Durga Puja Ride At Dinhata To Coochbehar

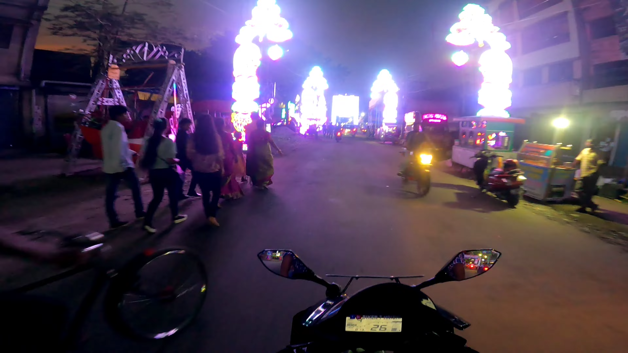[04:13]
सीन देखो तुड़ा रोड़ो पे लाइटिंग जबर्दस किया है जाए कि देखो गाइस लाइस देख लो आपके